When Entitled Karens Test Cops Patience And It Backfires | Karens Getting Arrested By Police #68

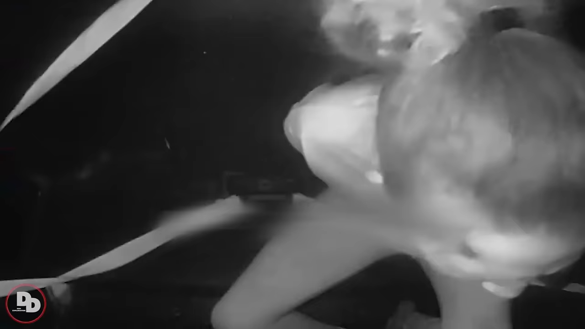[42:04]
The woman kept screaming and babbling incessantly throughout the journey to the headquarters for interrogation.